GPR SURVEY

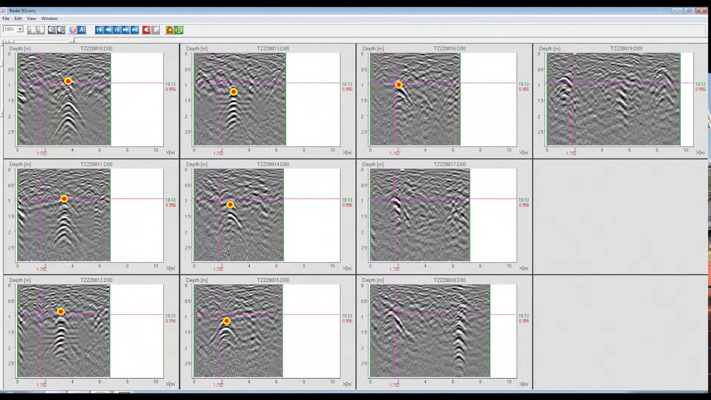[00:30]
This means that non-conducted services, such as plastic water or gas, can be detected and mapped.